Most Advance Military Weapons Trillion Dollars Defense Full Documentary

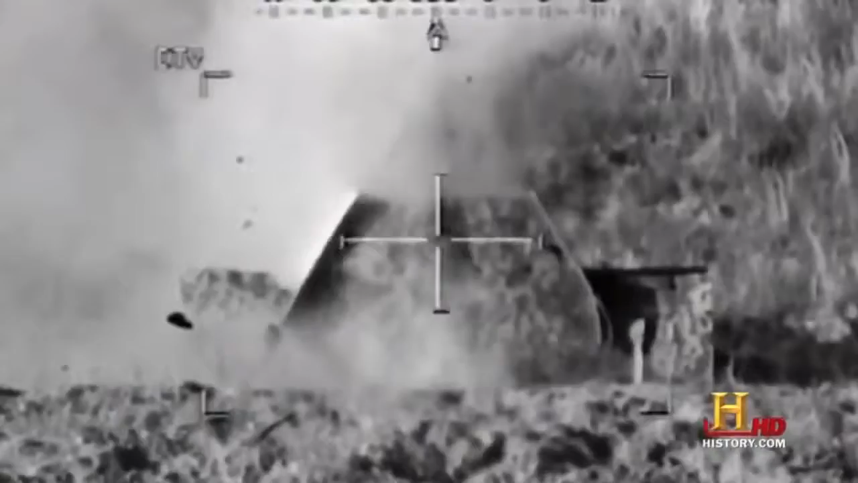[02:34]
they explode on impact and can punch through trucks and even light armored vehicles to
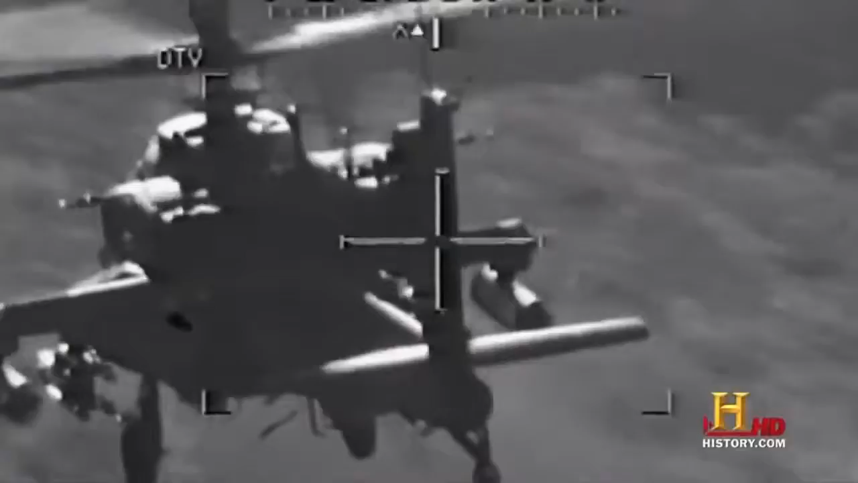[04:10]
to see everything even who is friend and who is foe we don't indiscriminately
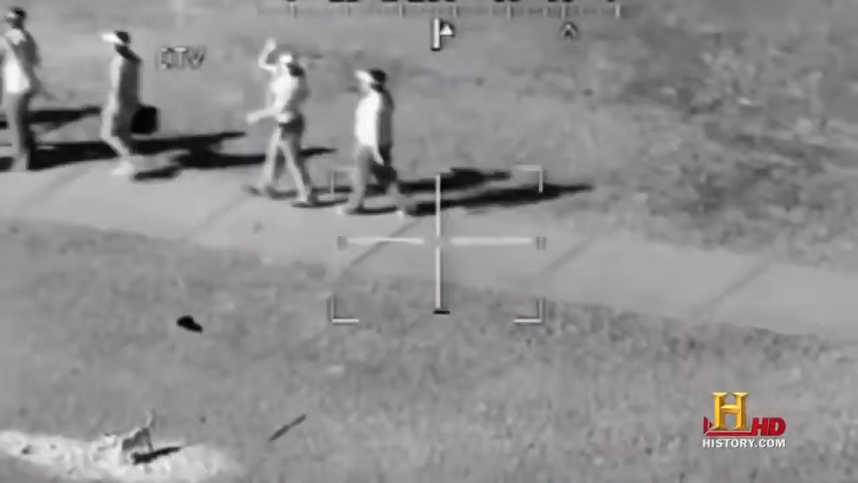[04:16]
just shoot at people for this aircraft because of its digital capability we can zero
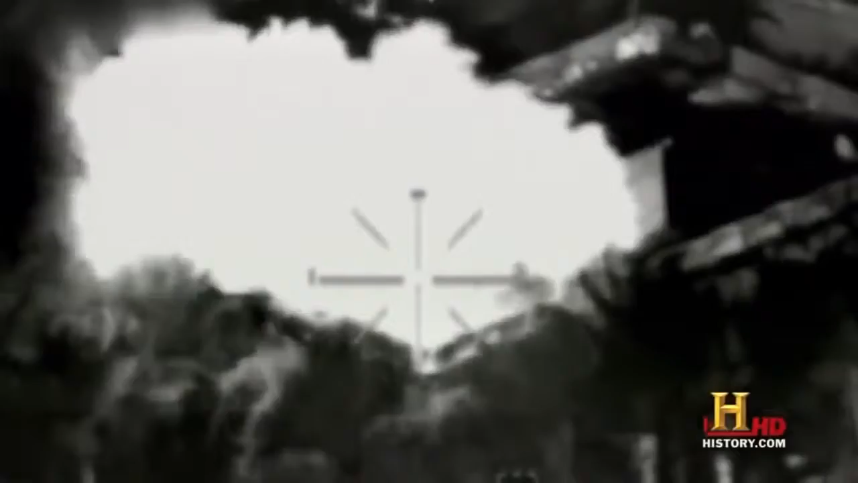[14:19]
and the Apache can rain death under thousands survivors coming up other helicopters save thousands thanks in part to their unique capabilities
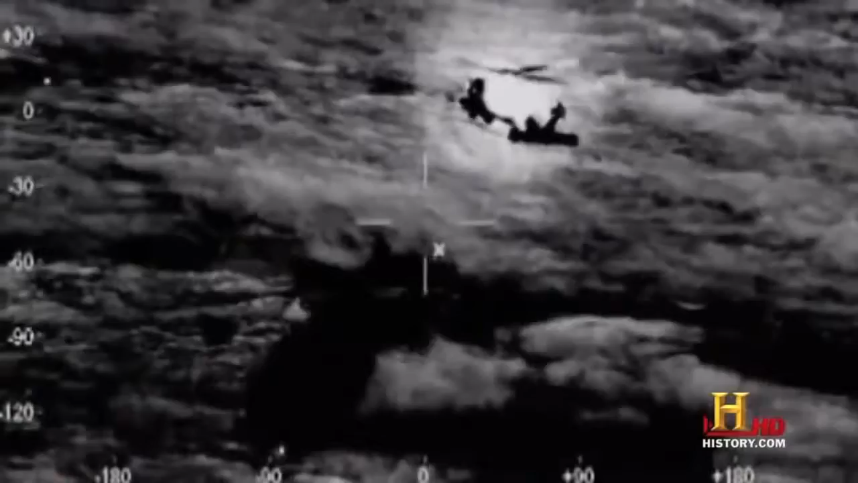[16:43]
survivors coming up pilots must rely on the helicopter's GPS and infrared systems to show them where they are and how close they are to surging waves the typical Jayhawk crew consists of two pilots
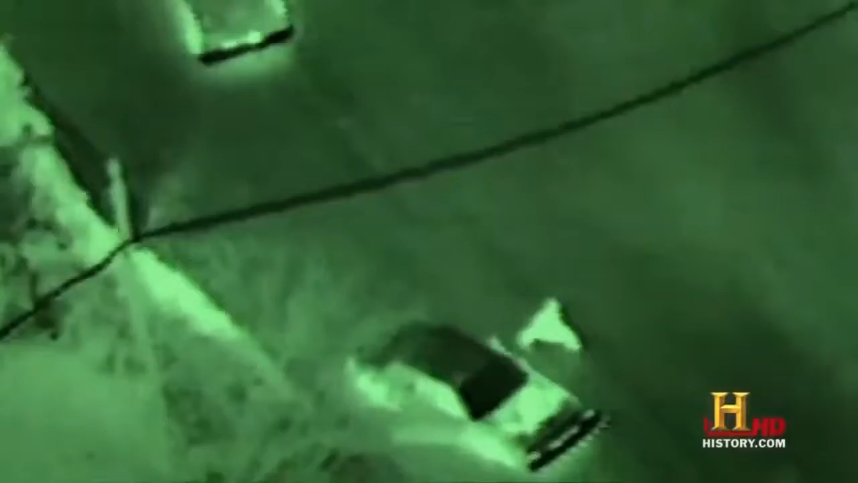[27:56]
forward looking infrared which enables the observer to see heat signatures on